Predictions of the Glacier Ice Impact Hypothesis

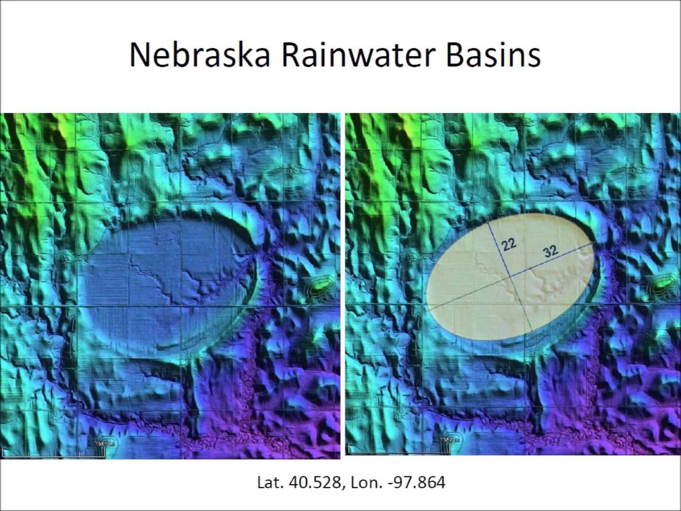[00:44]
The major axes of the Nebraska Rainwater Basins and the Carolina Bays intersect by the Great Lakes and Saginaw Bay. This is presumed to be the point of origin of the material that created the basins and the bays. The paper entitled A Model for the Geomorphology of the Carolina Bays published in 2017 in
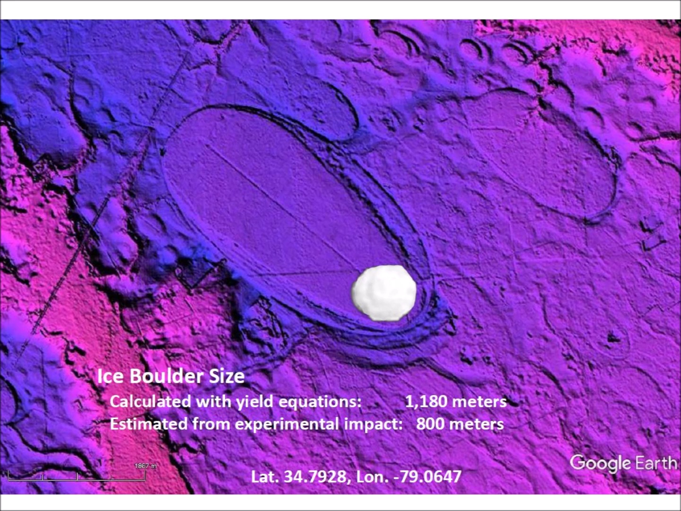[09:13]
In any case, the ice boulder had a diameter in the range of 1 kilometer, which might be a representative sample of the 1 or 2 kilometer thick Laurentide ice sheet. The size of the ice boulder also represents the size of the area that would need to be explored to find clasts within the bay.